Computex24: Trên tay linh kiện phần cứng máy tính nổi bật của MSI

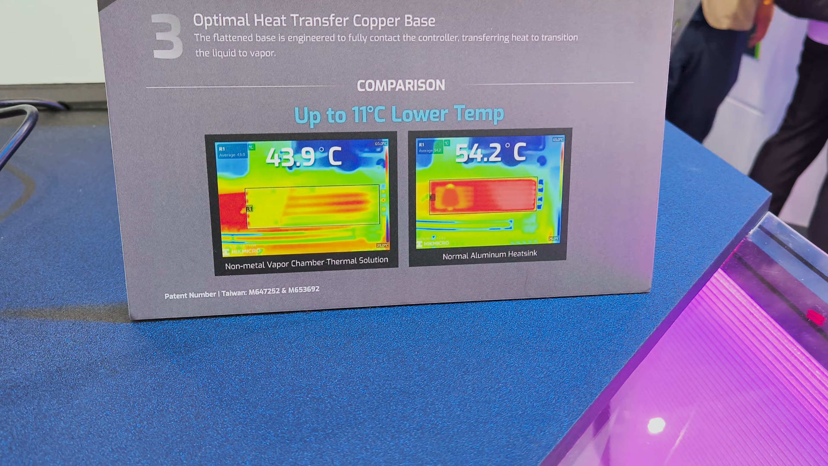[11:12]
Và cái kết quả mà họ cho thấy đây là thấp hơn khoảng 11 độ.